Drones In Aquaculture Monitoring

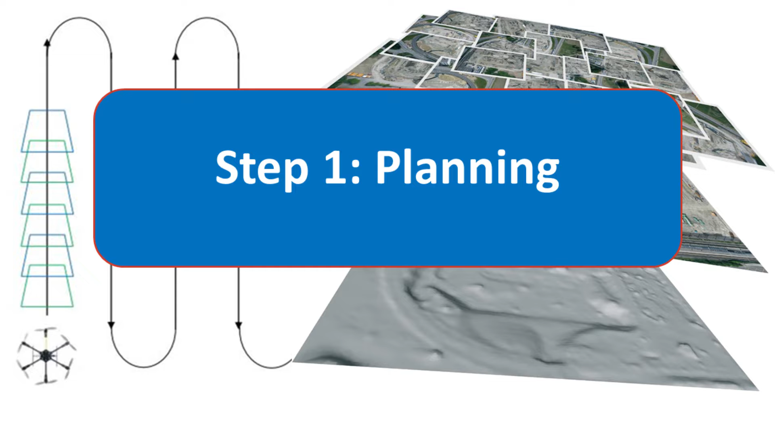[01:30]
phase and it can be broken into several subsections flight planning which includes identification of
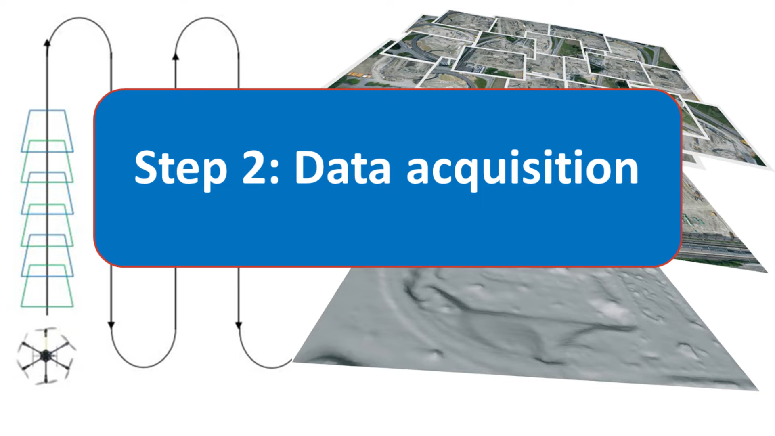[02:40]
will include the drone flight itself for data acquisition and the drone the drone will capture the data on board typically in the
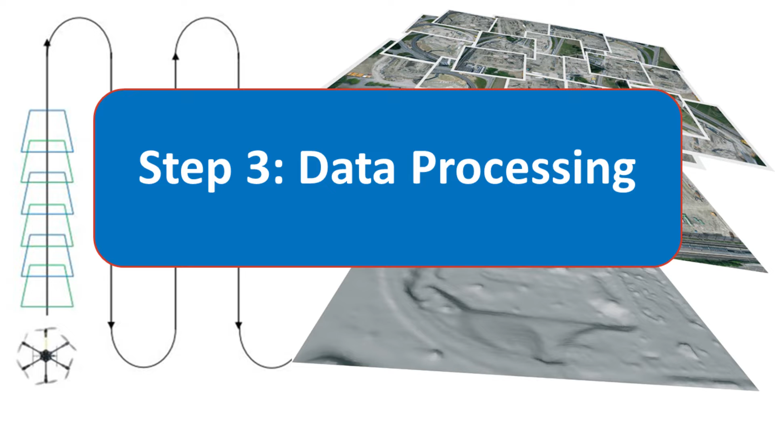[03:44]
is step 3 data processing this step involves downloading data using specialized software to combine and merge all images in a single image called the open mosaic there